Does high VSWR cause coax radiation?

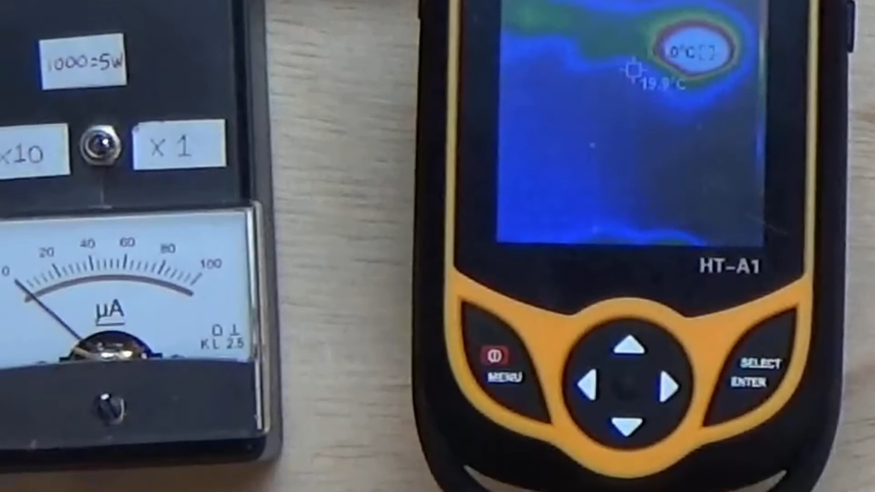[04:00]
ma di irradiazione dalla linea, come tutti si aspettano, non ce n'è. Adesso proviamo a sbilanciare il carico collegando un pezzo di filo al centrale.